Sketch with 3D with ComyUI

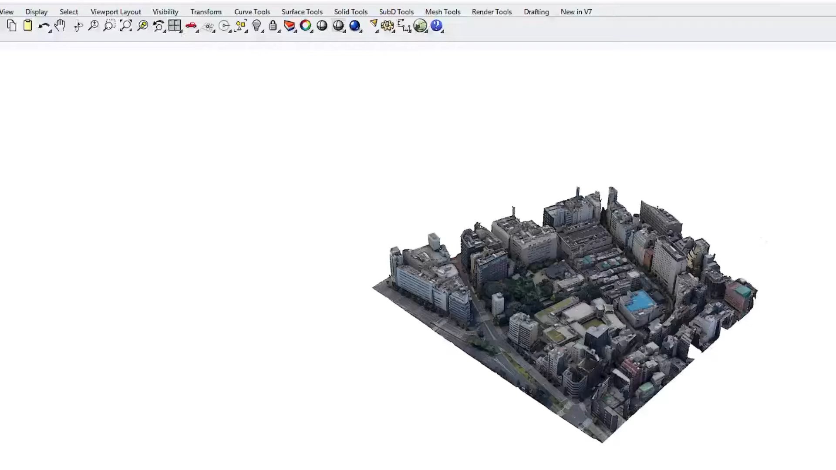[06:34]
Here in Rhino 3D, I've placed them in 3D Google Maps scene,
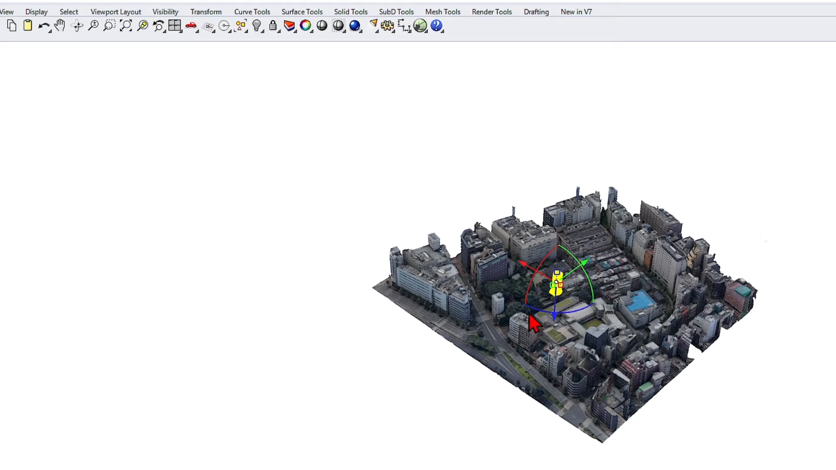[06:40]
which roughly matches the resolution, so they blend in quite well, actually.